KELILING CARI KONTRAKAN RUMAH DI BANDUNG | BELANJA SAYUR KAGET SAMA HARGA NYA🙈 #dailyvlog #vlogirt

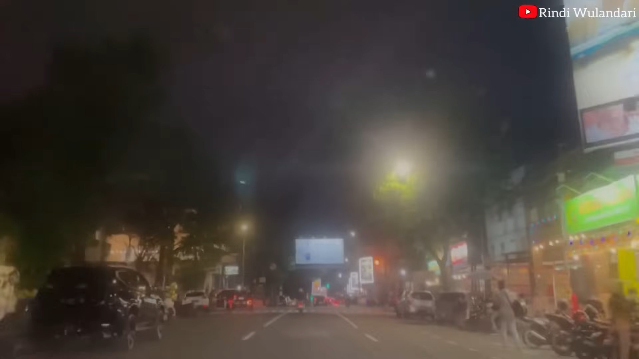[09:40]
malam Lanjut jalan-jalan sejenak Ini aku mau ngajakin teman-teman Ke jalan Asia Afrika Insya Allah
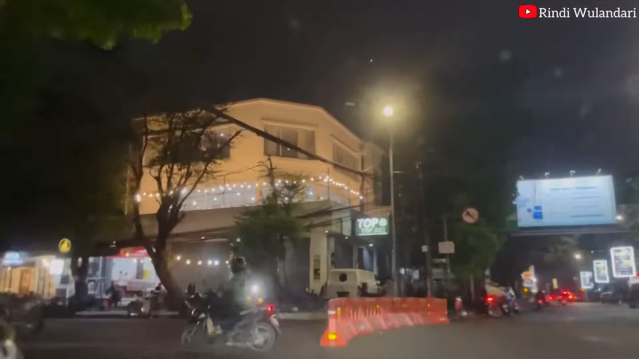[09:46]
Nanti kalau pas suami Kerjaannya udah agak senggang ya Kita juga udah dapet kontrakan Baru deh